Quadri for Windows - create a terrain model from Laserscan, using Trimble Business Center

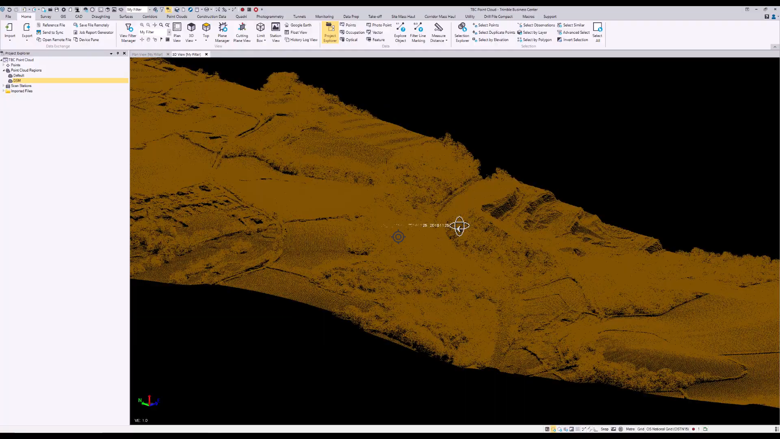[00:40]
I've already got the point cloud loaded up, and if we take a view at different angles, we can see that we have all of the trees included in our point cloud, which isn't ideal.
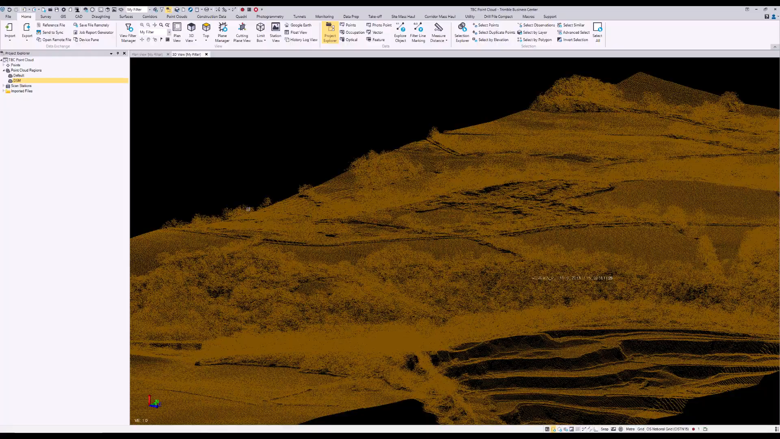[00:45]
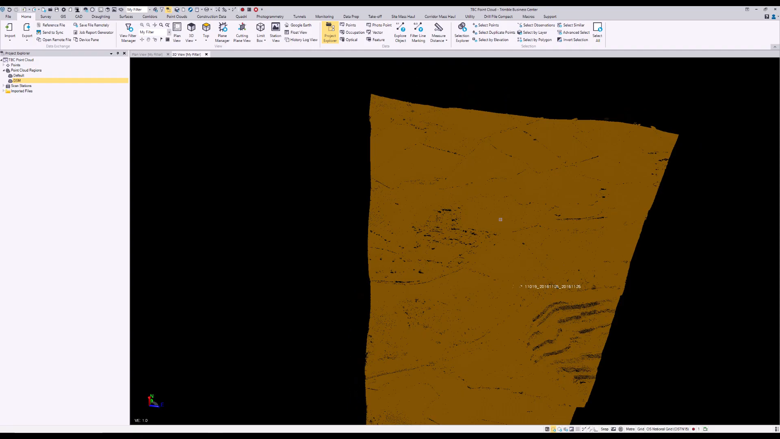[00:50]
So in order to classify this using the point cloud tools in here, we'll go to the ribbon at the top, select point clouds. With the data I have available, it's already in a region. So I'll select that. I'll go to extract classified point cloud regions. I change my classification type to outdoor aerial, as this was done using an aerial LiDAR survey.
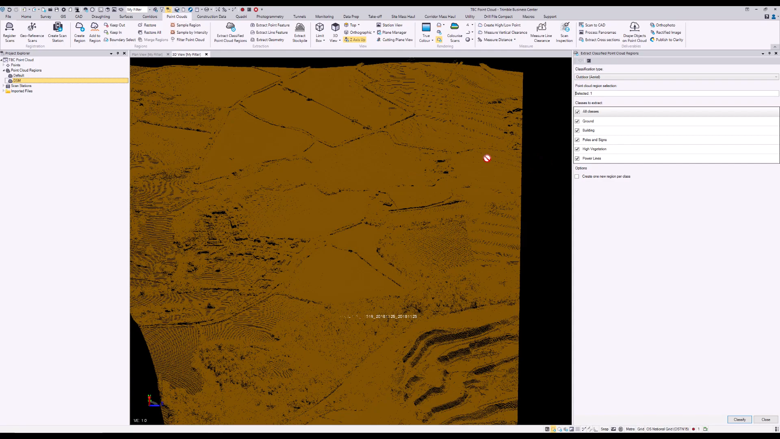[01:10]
I'll select create one new region per class, ensure it's selected, and simply press classify. And what this will do is process the point cloud and fit the points into one of these classes. We'll be interested in the ground class,
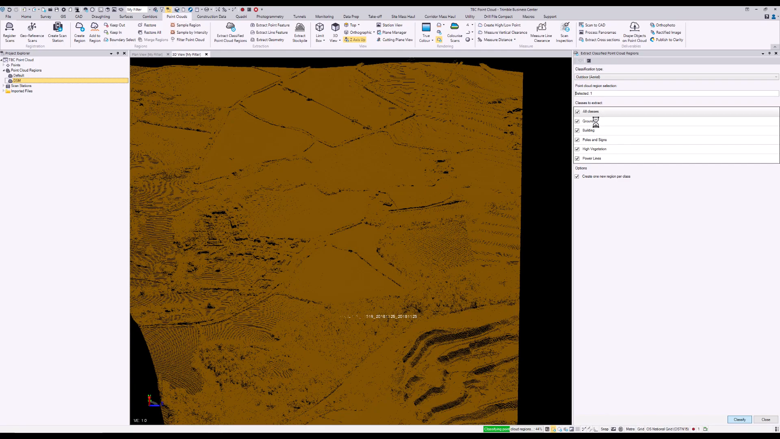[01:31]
as that's what we'll be creating a surface from and passing back through into Quadri for our design purposes. Now that our point cloud's been classified, all we need to do is grab our ground point cloud region and turn it into a surface. Go to the surfaces tab at the top, create myself a surface,